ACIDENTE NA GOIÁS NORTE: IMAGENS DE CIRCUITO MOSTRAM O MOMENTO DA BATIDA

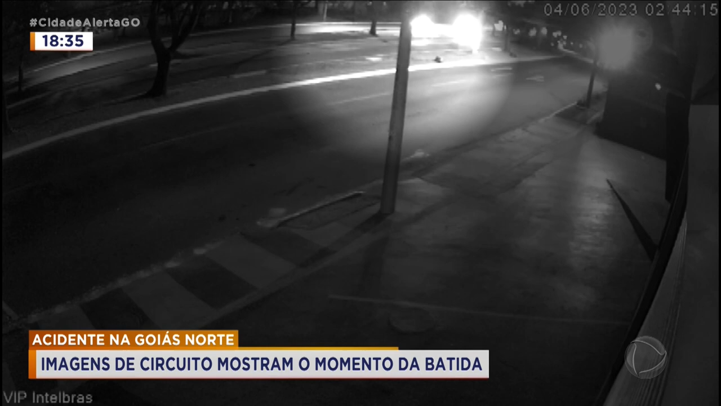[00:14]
Três jovens morreram. Jaqueline, quais são as novidades dessa tragédia? Olha, infelizmente, uma tragédia mesmo, né? Cinco jovens estavam voltando de uma festa na madrugada de domingo, quando o motorista, o Eduardo, perdeu o controle do carro e bateu contra uma árvore.